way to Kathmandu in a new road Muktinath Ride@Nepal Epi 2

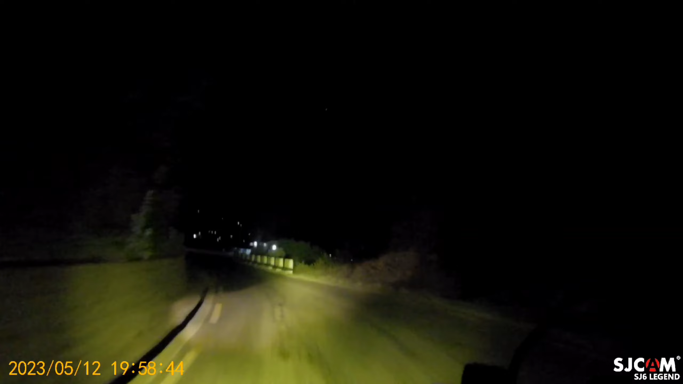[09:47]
আর হয়তো 15 কিলোমিটার মতো, কিন্তু কাঠমান্ডু শহর সম্ভবত দেখা যাচ্ছে সামনে, বিরাট যে ভ্যালিটা, চারিদিকে হাজার হাজার লাইট জ্বলছে, সম্ভবত এটাই কাঠমান্ডু ভ্যালি।